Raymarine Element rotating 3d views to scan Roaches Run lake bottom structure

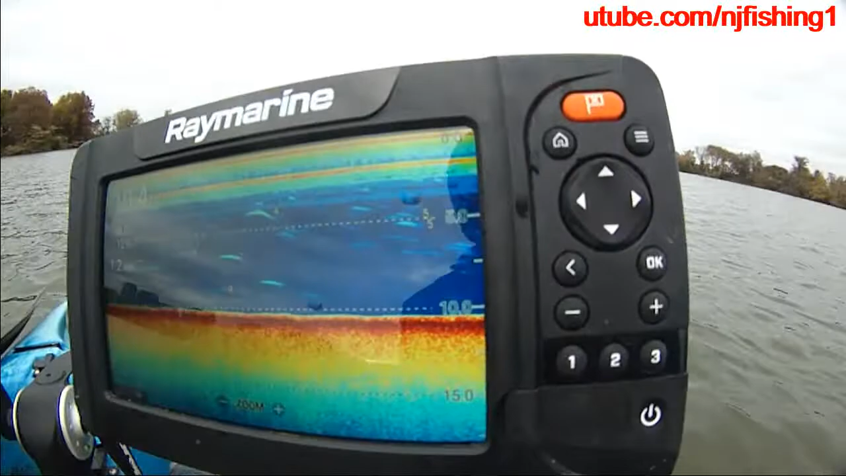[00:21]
and the depth is 10ft, 46 degrees, 12.5 volts, 1.3 miles per hour, that's my traveling speed. You can see a lot of fish. 46 degrees to the water temperature, and the air temperature is even lower than the water temperature right now.
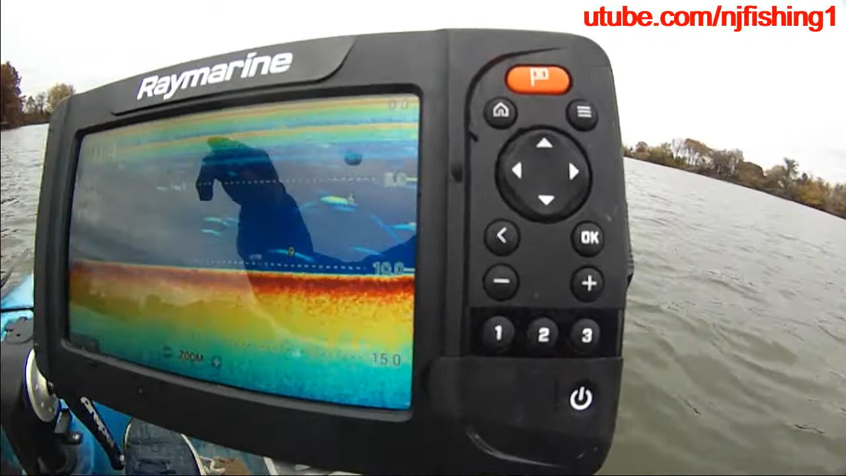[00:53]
Oh, there's a fish, 6ft. 6, 8, 7,
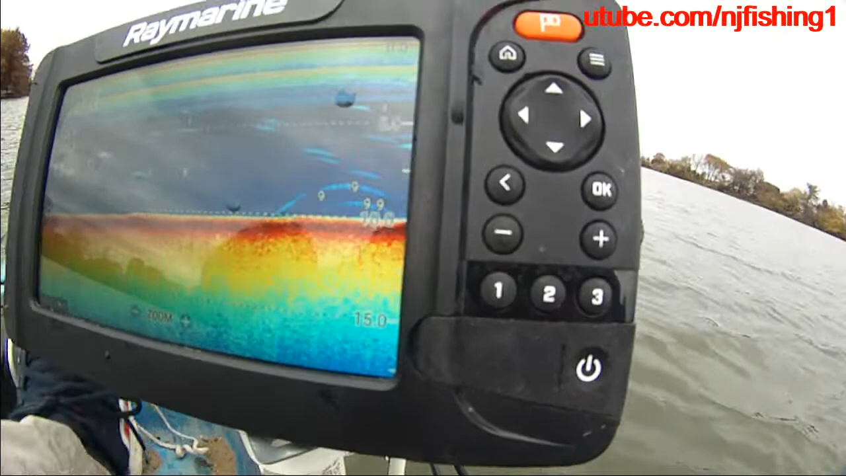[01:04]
9, 6, there's a couple up here. There's a big one there.
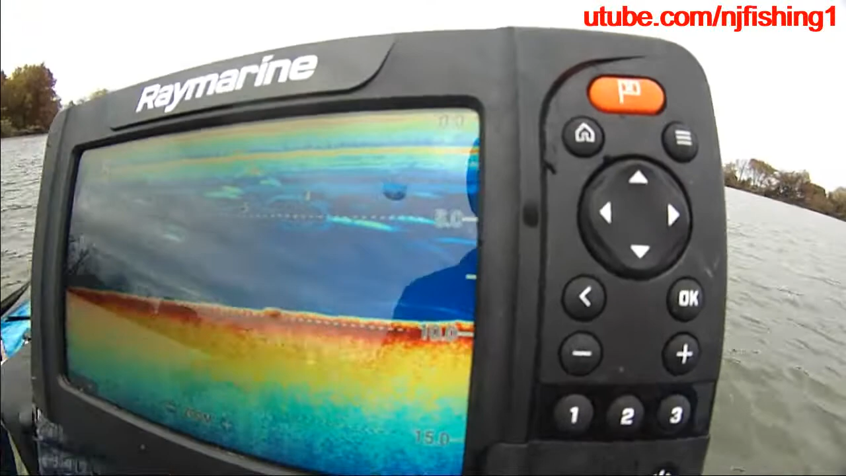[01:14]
Let me take a screenshot.
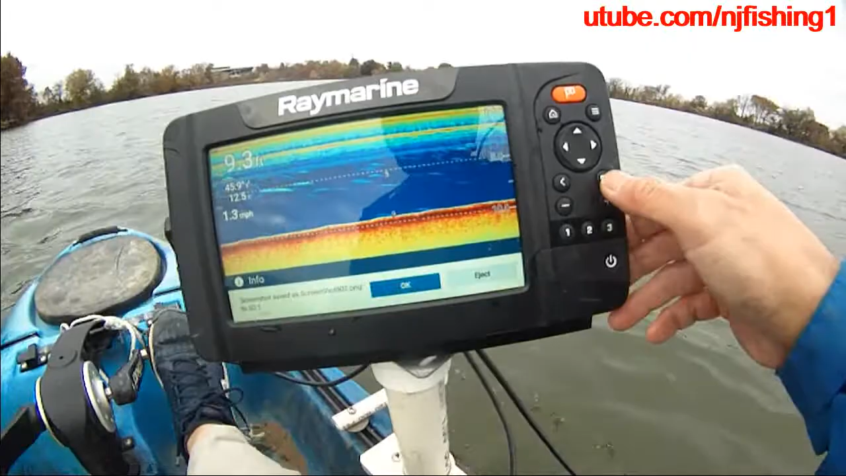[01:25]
On screen: depth 9.3 ft, speed 1.3 mph
Okay, this Raymarine Edelman is not a
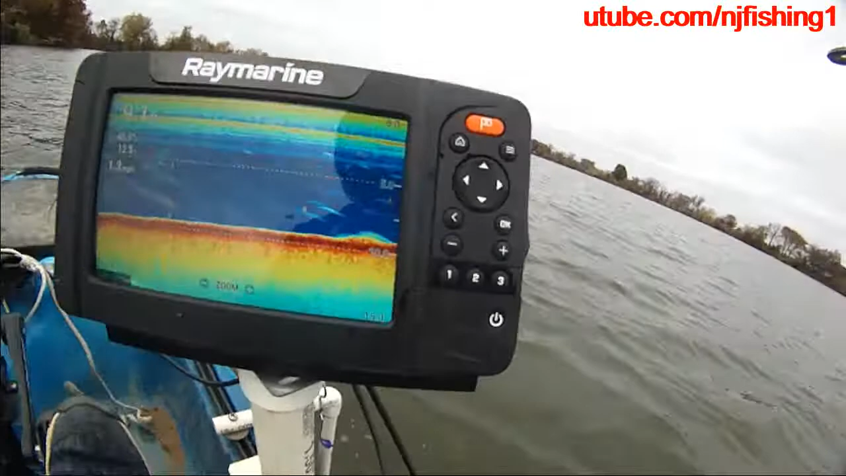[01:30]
touch screen, so you have to use the buttons here.
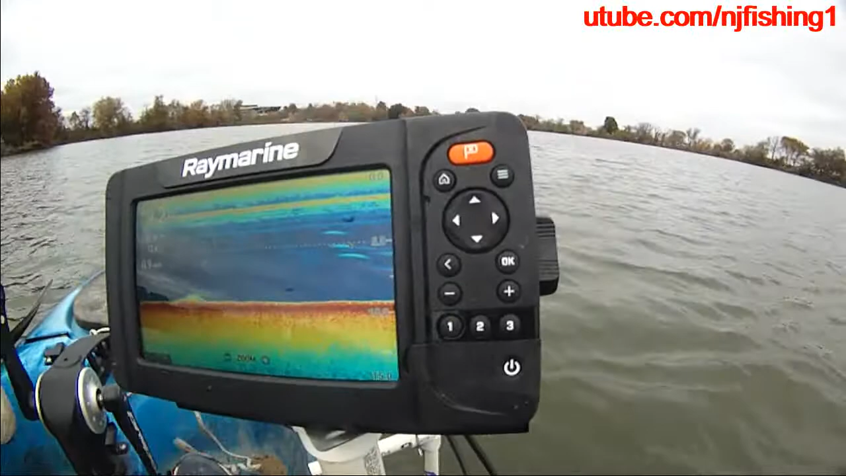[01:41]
Okay, and uh, let me show you what features there are. So this is the traditional sonar screen. There's the 8 waypoints, adjust sensitivity, and you can see you can adjust the sensitivity, but remember it's not touch screen, you need to use the rocker panel to go down like that. You know, and then go back up. And then, uh,
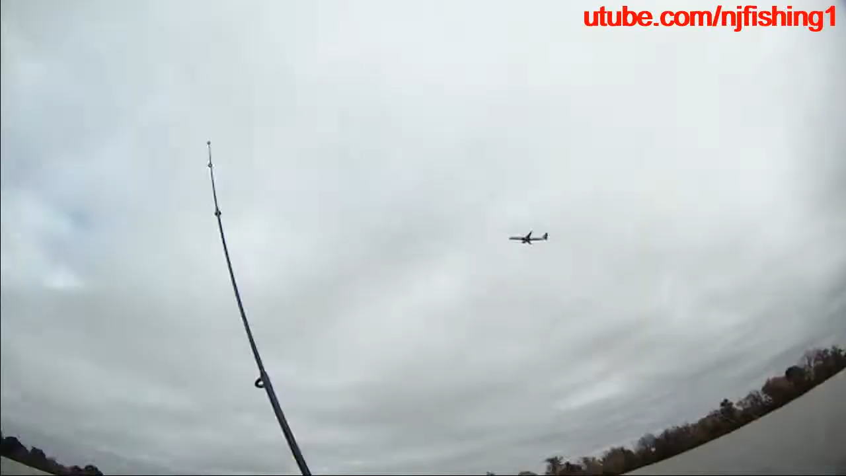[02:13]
yeah, the plane is, uh, taking off. There's a little something there, 4 feet. And, uh, right now I'm, there are only 4 datas allowed in the screen.
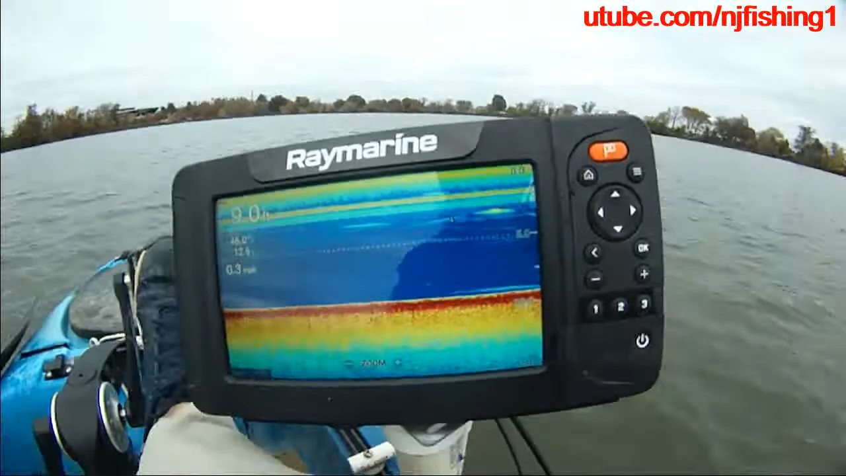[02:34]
I wish there's a, you know, there's more so I could display the GPS position. Um, cause sometimes I, uh, I try to have waypoints. So you can, you know, if you see some fish there,
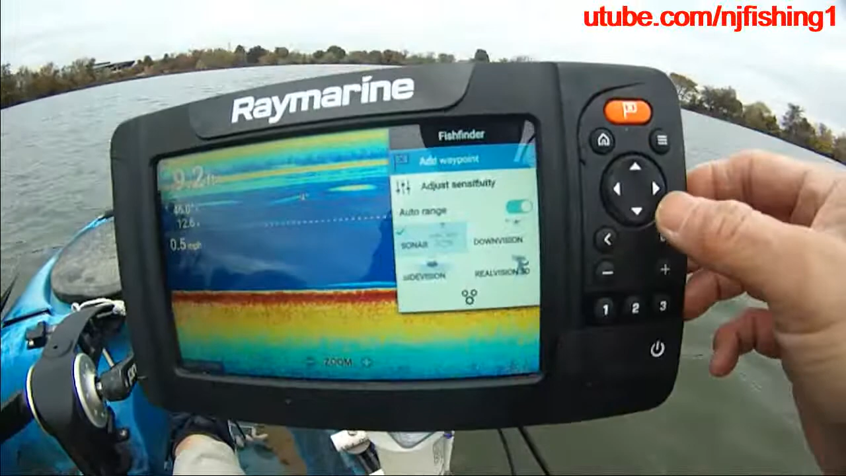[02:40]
On screen: speed 0.5 mph
you just do add, press this setting and then at waypoint.
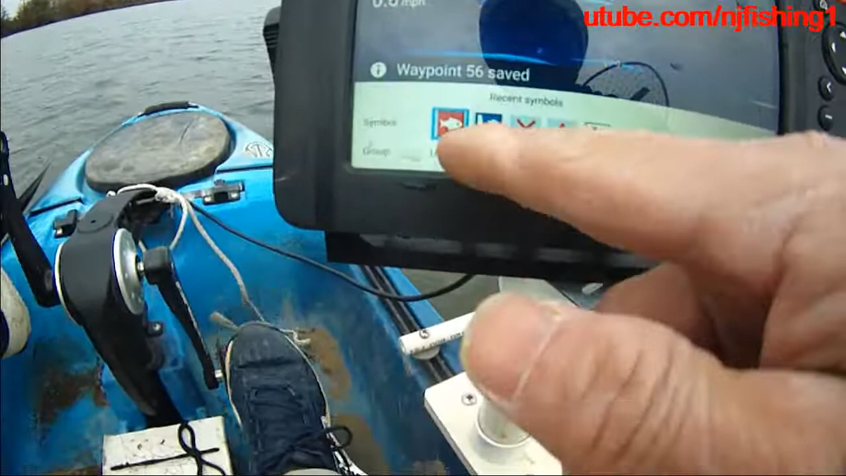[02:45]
And then you can see, um, you can move the cursor to whether it's fish or whether it's a cliff, um,
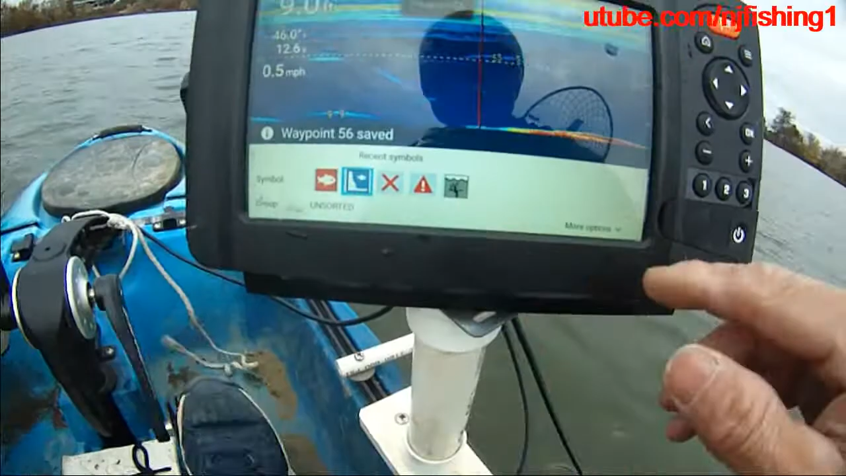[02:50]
On screen: speed 0.5 mph
you know, and um, and so forth. So, you know, let's do that at waypoints again. So this is the fish and this is, uh, the cliff.
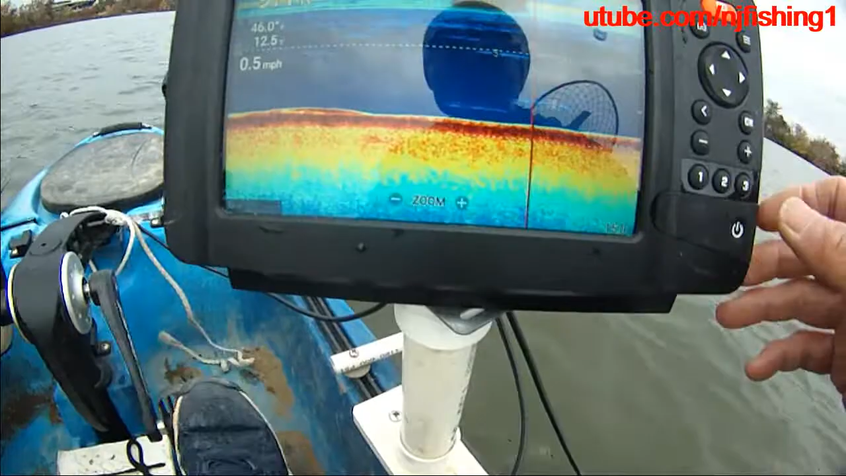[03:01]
On screen: speed 0.5 mph
You know, so that's the cliff. Um, so that's, that's how they do it. Uh, and then, uh, let's go.
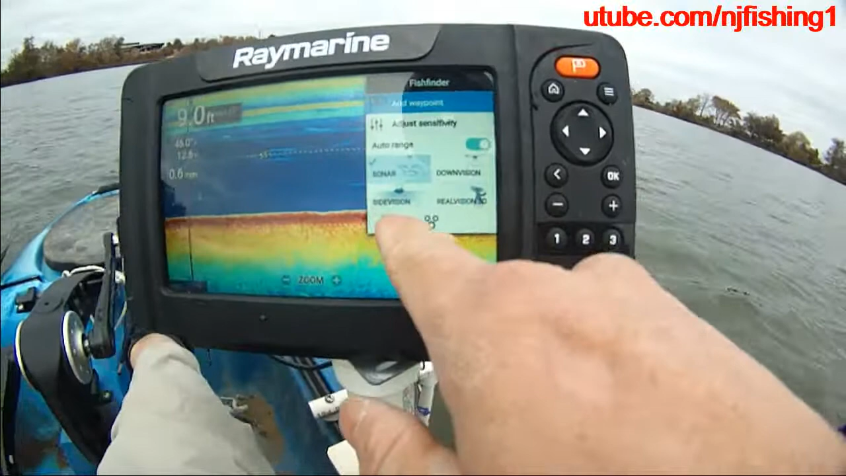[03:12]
On screen: depth 9.0 ft
There's the, uh, sonar down vision, side vision, real vision. And, uh, in the sonar, there's no hyper vision. So, you know, so we move, um, let's say we want to go to the, uh, side vision here.
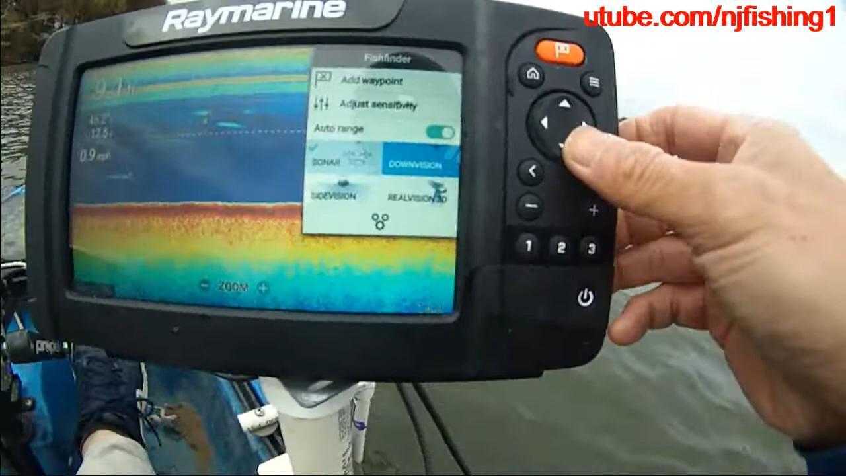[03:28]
Or, uh, let's say we go to the down vision here. So this is the down vision.
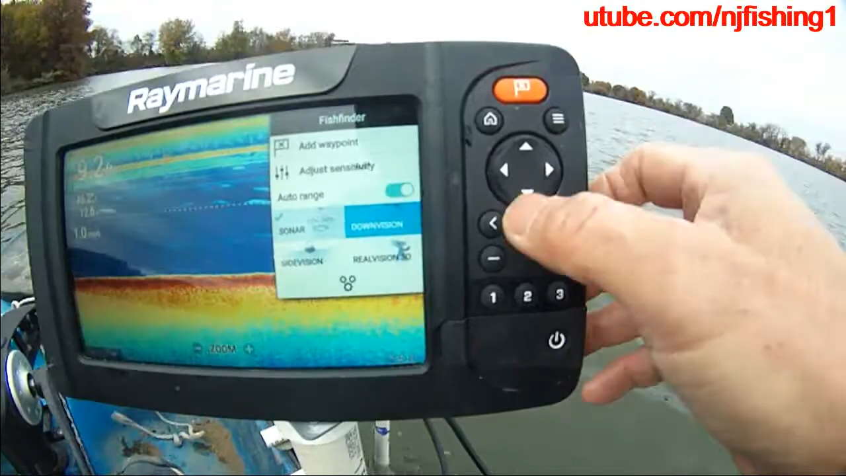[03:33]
You move your cursor here.
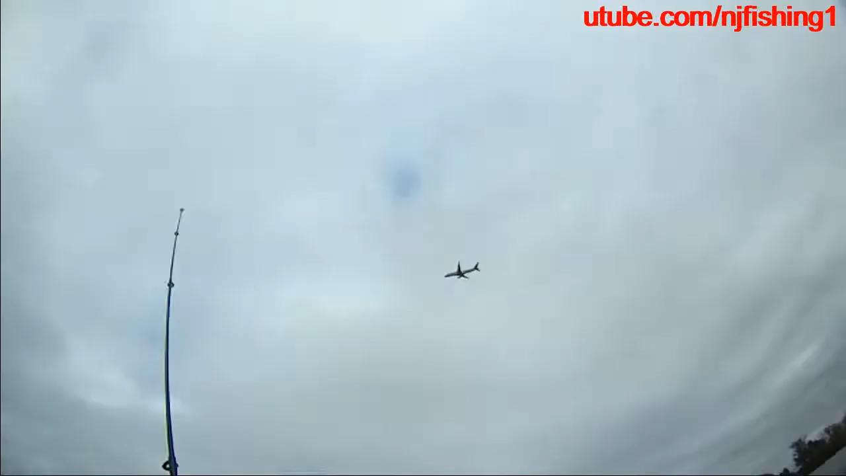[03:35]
And then you, uh, press OK.
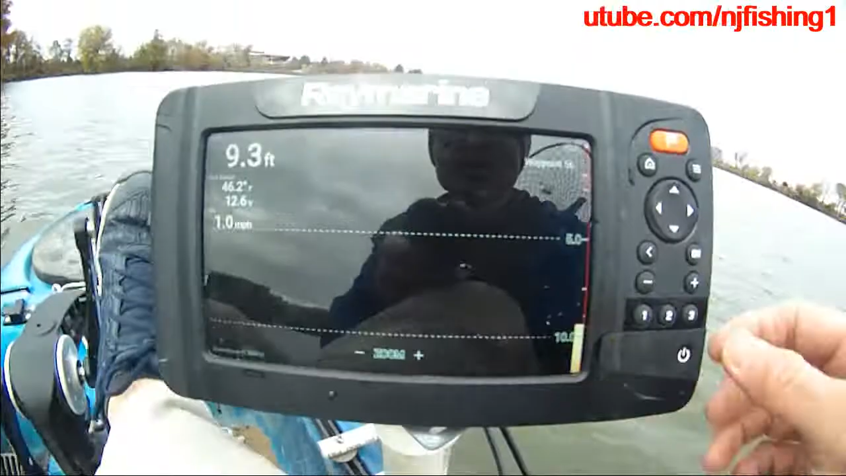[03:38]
On screen: depth 9.3 ft, water 46.2°F, speed 1.0 mph
Now we got the down vision.
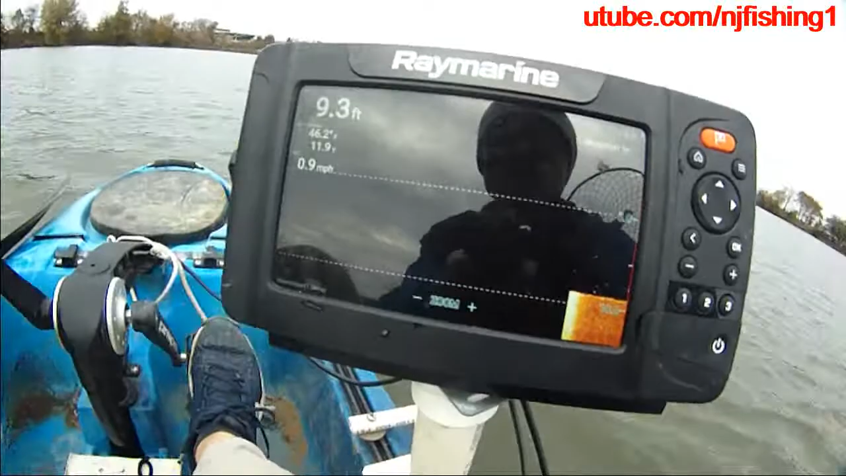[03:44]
On screen: depth 9.3 ft, speed 0.9 mph
And, uh, let's see what we, uh, can play with this. And you can see, you can add waypoint. You can adjust sensitivity. You can do the yoto range.